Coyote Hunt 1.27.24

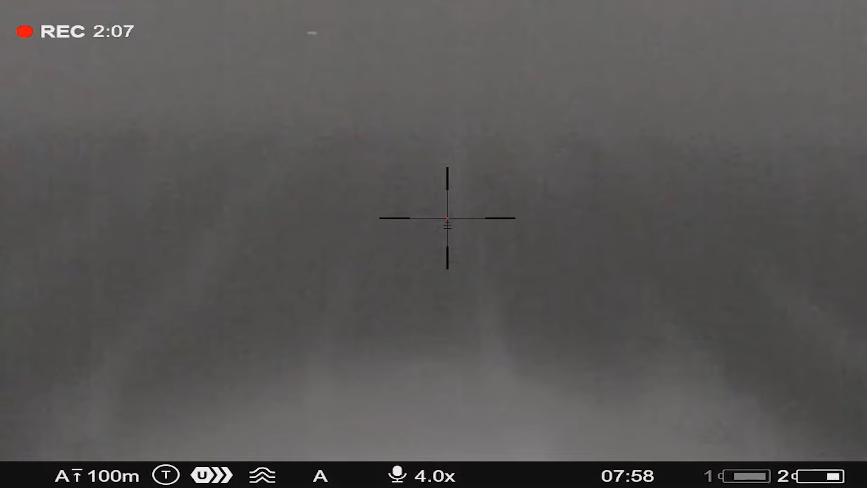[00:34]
Ooh, that sounded good. That sounded like thoracic cavity. I don't see him anymore.